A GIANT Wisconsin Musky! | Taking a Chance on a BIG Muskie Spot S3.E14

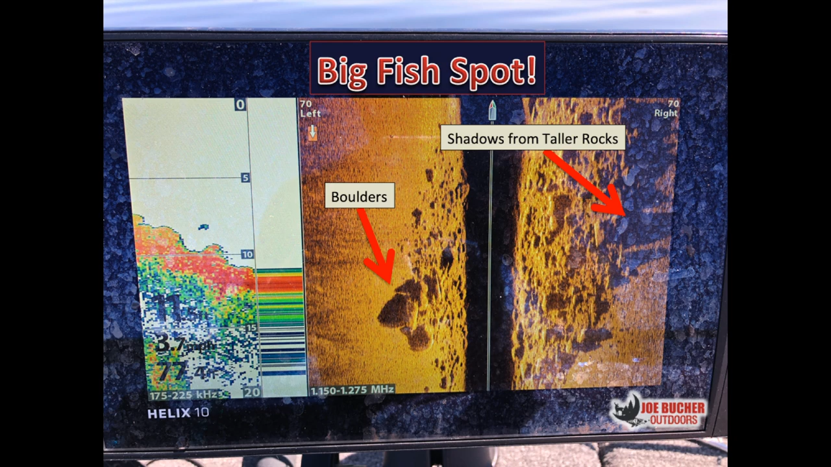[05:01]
And I don't know. Do you think it is? I would say it is. It might be a tanker spot.